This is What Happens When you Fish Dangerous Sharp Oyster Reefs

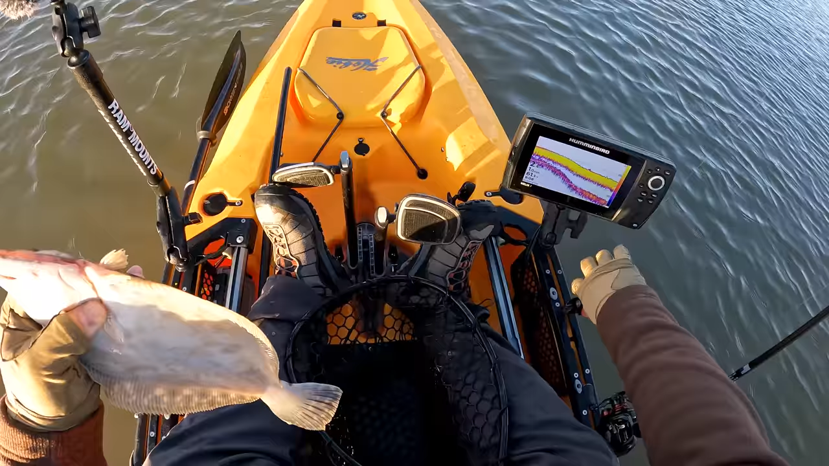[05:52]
Glad it's working out. Beautiful fish right there. He's probably about 12 inches. There we go. Is that another oyster fish? Please don't come another oyster fish. Dang it. Oh, me and my shenanigans.
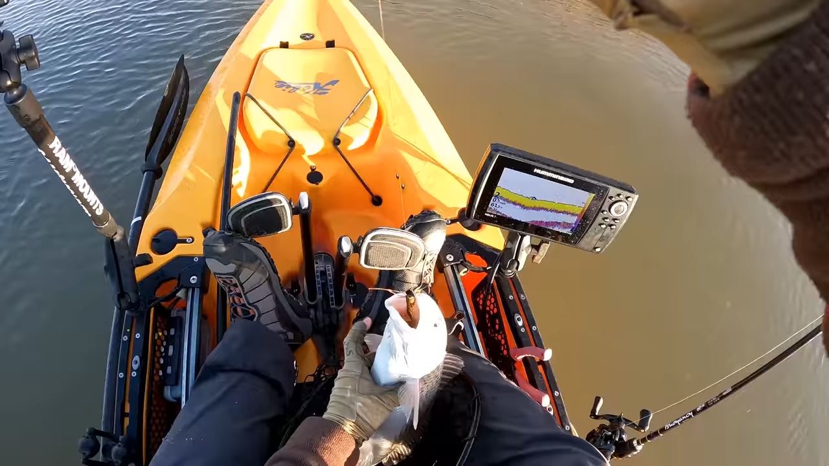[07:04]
Caught this guy sneaking by and the oyster with the other fish. And I think he's probably about 19 inches.
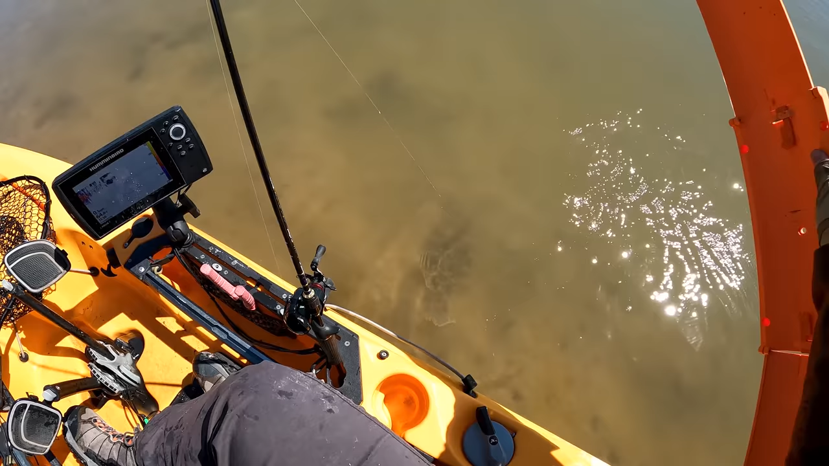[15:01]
You taking my lure again? Look, he's right there. You see him?
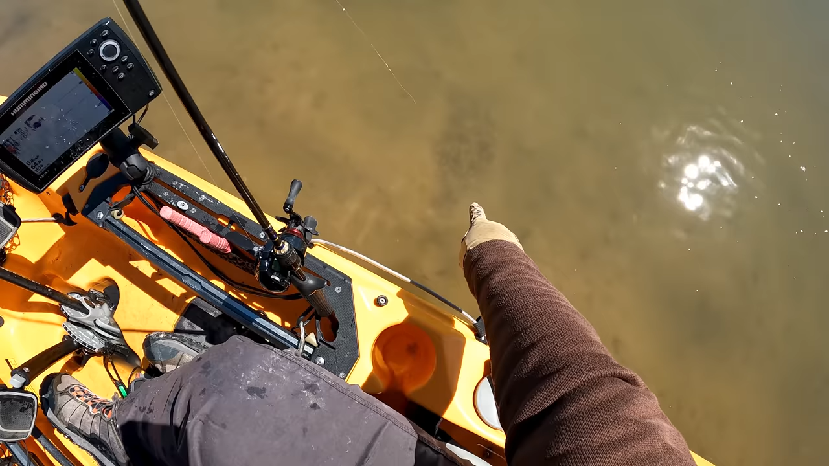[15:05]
He's like right in the water right there. That's funny.